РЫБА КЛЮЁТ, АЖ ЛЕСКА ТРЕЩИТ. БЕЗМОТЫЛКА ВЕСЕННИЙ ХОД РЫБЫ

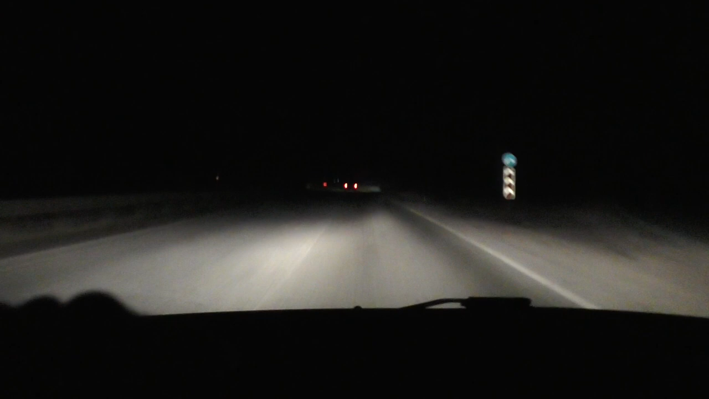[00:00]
уважаемые друзья рыболовы, всем крепкого здоровья. Сегодня 13 апреля 2021 год. И со своим товарищем Ваней Семеновым, который едет сейчас впереди нас, мы отправляемся на Белоярское водохранилище. Дорога до места рыбалки составляет примерно 270 километров.
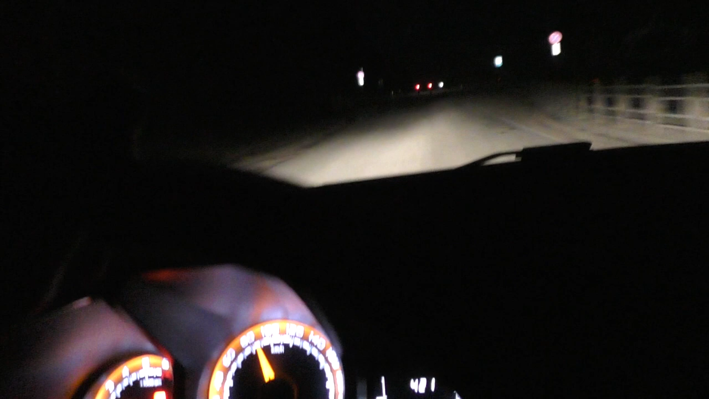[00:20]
В пути я уже больше 3 часов. Усталость немножко нарастает, потому что за рулем я сейчас в ночи. А я хочу, как ветер,